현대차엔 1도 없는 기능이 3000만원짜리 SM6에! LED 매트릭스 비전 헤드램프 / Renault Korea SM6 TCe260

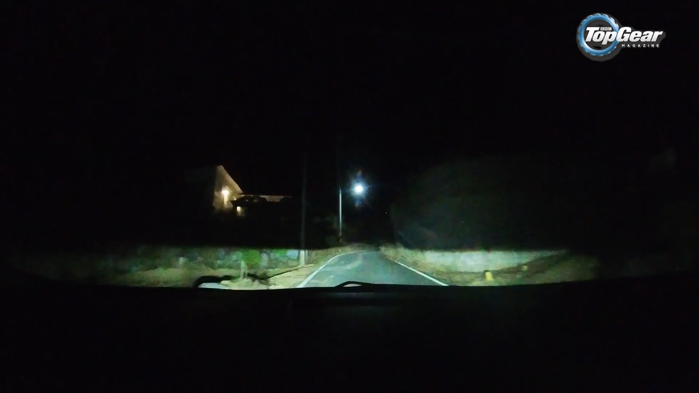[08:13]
내비가 근데 여기서 끊겨. 형들한테 전화 좀 해봐. 이거. 야, 여기서 끊겨. 여기서 진짜 근데 여기 꼭 가야 돼? 이 꼭 촬영해야 되냐고. 저 앞에서 뭐가 움직인 것 같아. 나 무서워서 나 못 가겠어.